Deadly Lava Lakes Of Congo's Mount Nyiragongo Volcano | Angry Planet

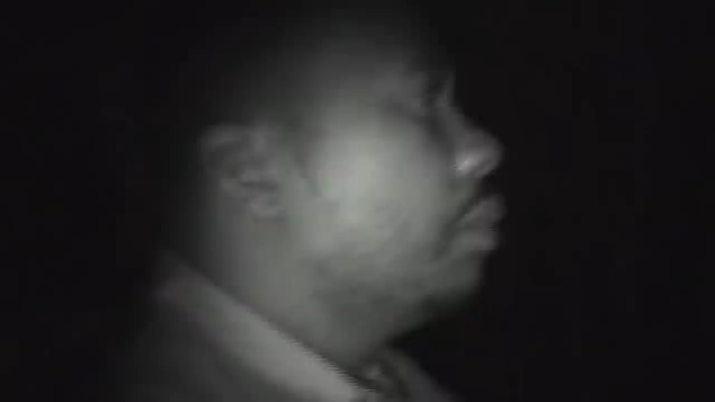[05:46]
But of course, now the headlights won't work, and we have to pull out one of our movie lights to try and illuminate the sea of humanity on the side of the road.
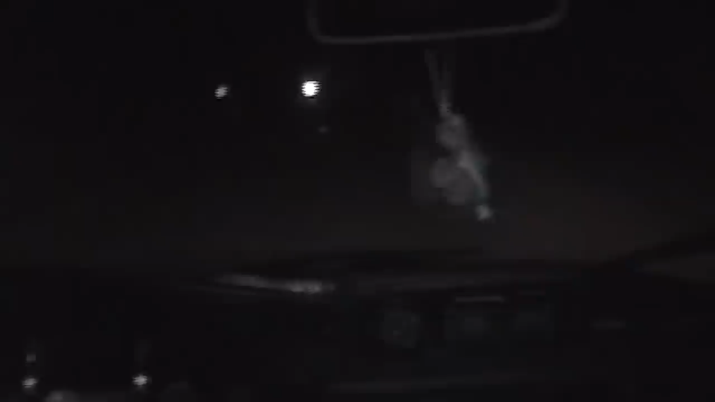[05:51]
Okay, this is probably one of the hairiest adventures yet. We're actually on a dirt road in rural Rwanda. No lights.
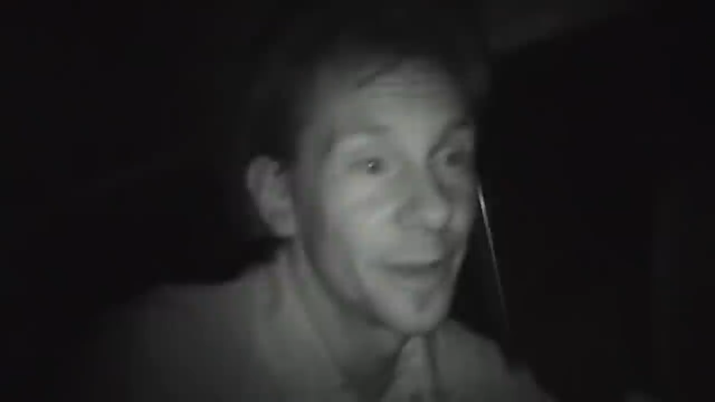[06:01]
Headlights are gone from the car because of an electrical problem we had earlier in the day. It's probably only a matter of time before we end up in the ditch.